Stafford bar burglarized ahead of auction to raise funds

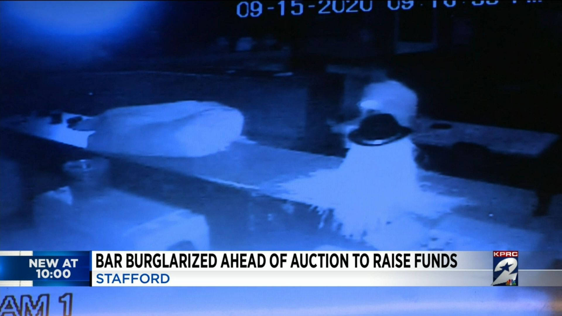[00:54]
police say the owners took another hit when this man seen in surveillance video broke in last week and stole $800 worth of items the bar was hoping to use for an auction to help pay bills. You're already closed. You're already fighting.